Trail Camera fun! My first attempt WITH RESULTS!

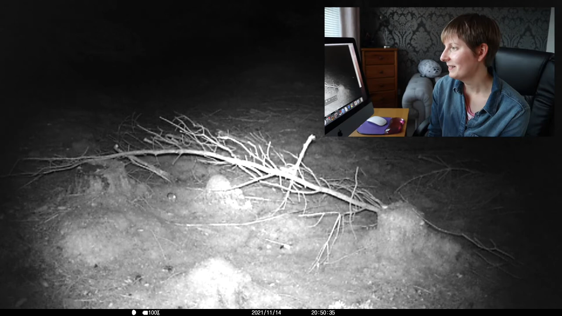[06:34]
so as I suspected it was mice I'm really excited to be honest I really like mice so yeah fine with me I think they are field mice not an expert but I think they're field mice and very quickly before I play the second clip this branch here that
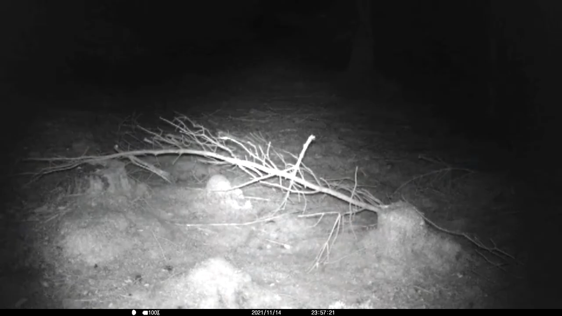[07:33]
three so yeah here they go munch munch munch where's that peanut butter gone where is it it's really nice I want some more and what I've done is I've actually left that branch as it is so yeah they've now got like a cool little climbing frame I'll